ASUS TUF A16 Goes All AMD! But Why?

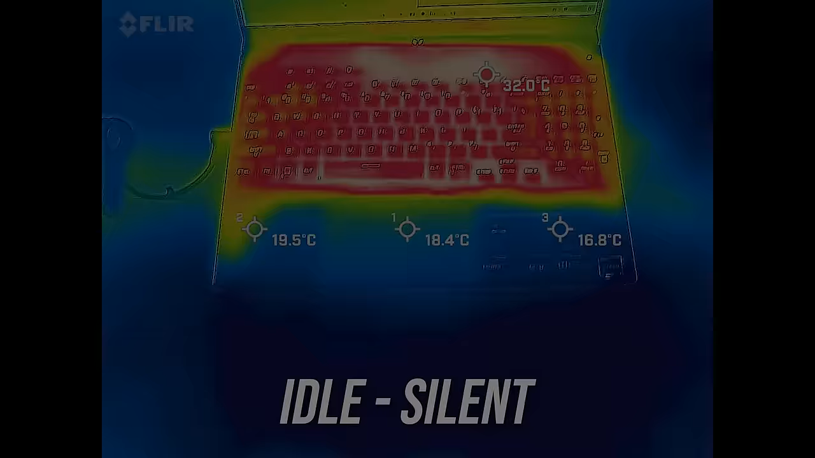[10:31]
Most laptops I test are in the low 30 degree Celsius range on the keyboard at idle, and the A16 was right around this.
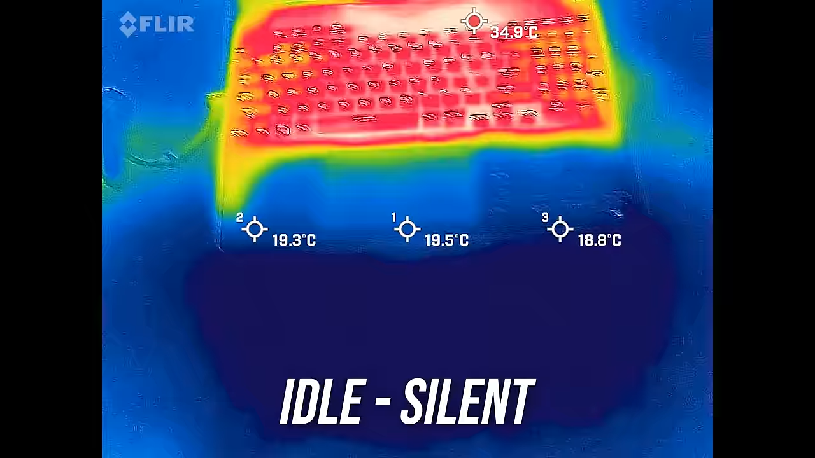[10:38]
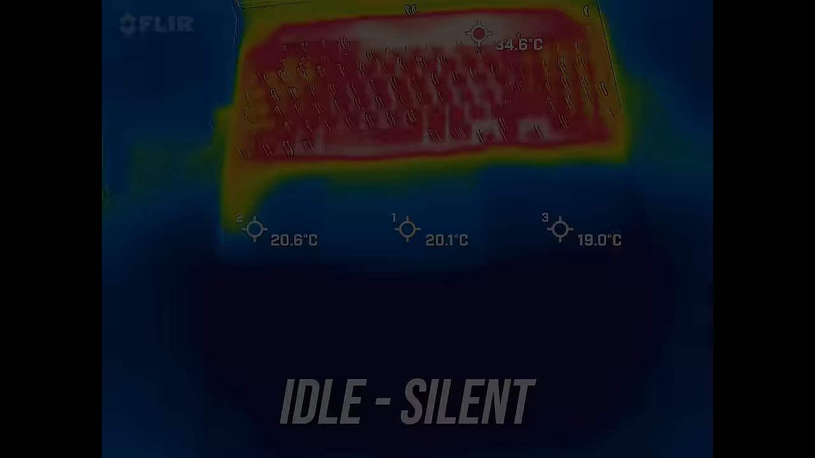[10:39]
The middle of the keyboard gets fairly warm in the center with silent mode, but the fans are still quiet.
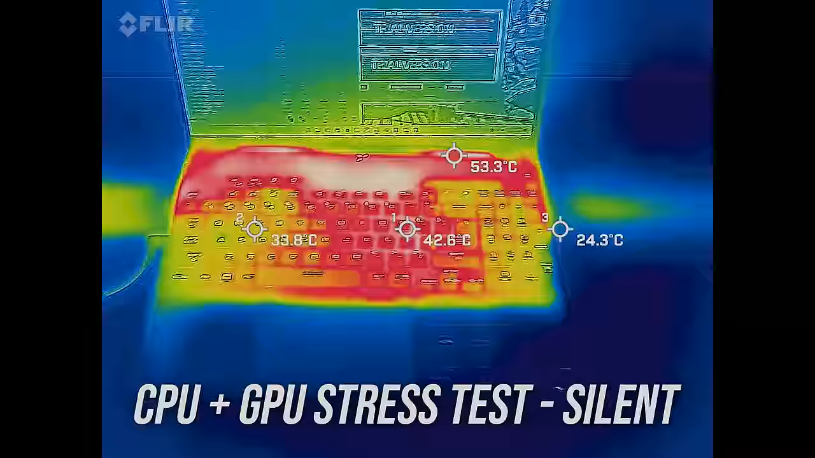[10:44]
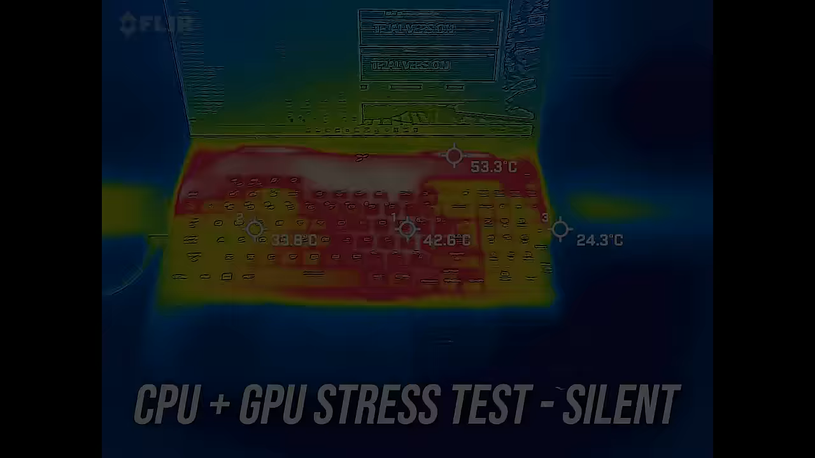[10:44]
Performance mode was cooler, but the trade off is louder fans. Turbo mode was a bit warmer, but it's not hot. Well right at the back was, but you don't need to touch there.
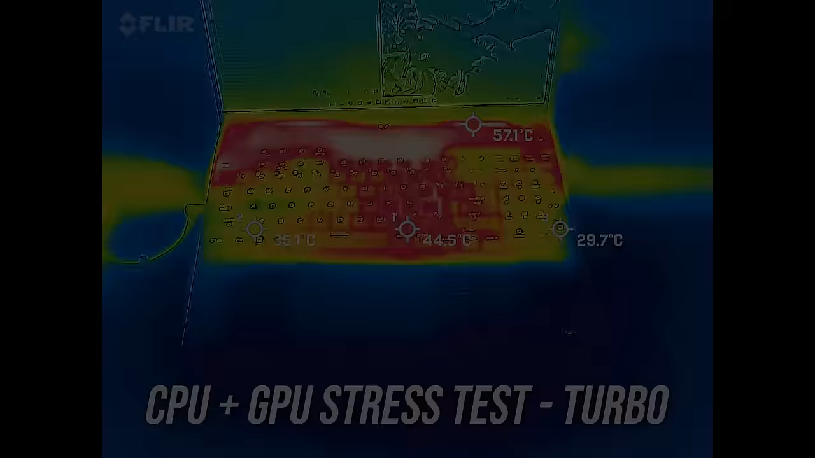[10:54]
Manual mode was much the same, peaking in the mid 40s in the center, so again warm but not hot, and WASD was fine, but let's hear how loud the fans are.